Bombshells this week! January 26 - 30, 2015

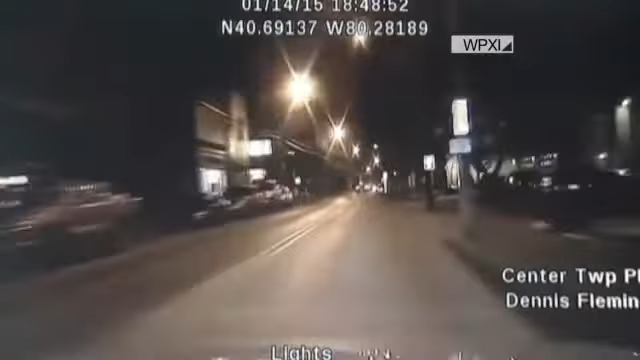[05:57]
Pedestrians, traffic lights. Here's the beginning.
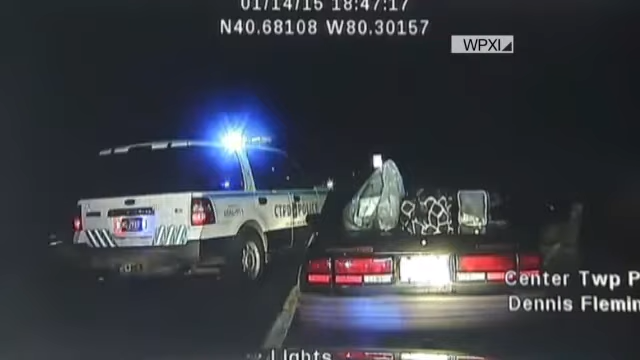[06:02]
Here's the beginning. She is now somehow managing to get out of the cop car. She's, she hit her, there she is hitting her own car, ramming it. That's her pushing her car forward with her family in the car. Now, now she's taking off.
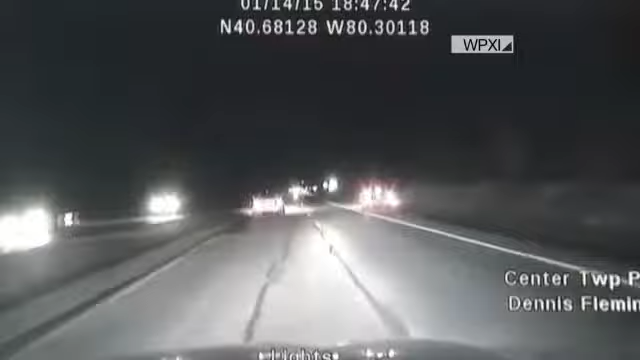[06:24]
This is the getaway. Now you see yourself, there you go, turning curves, a hundred miles an hour through red lights, stop signs, oncoming traffic.